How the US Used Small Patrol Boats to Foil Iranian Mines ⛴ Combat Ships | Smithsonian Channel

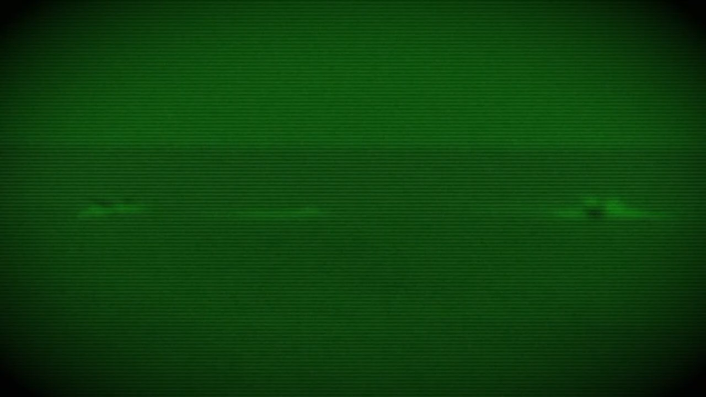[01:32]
That meant that in addition to escorting the tankers, the United States had to find and suppress those mine layers who were operating in very tiny craft almost always at night.
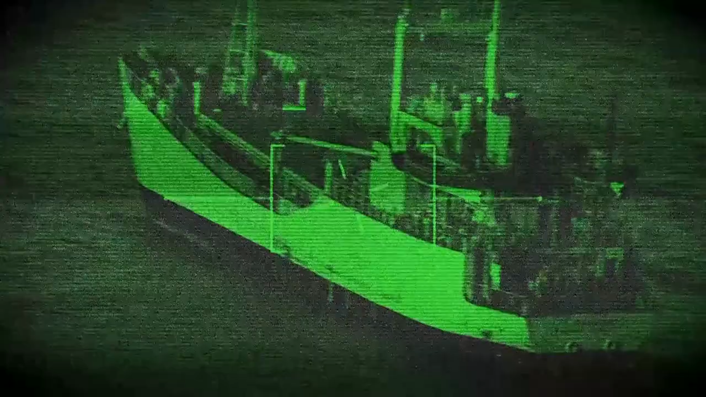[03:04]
The Little Birds quickly disabled it.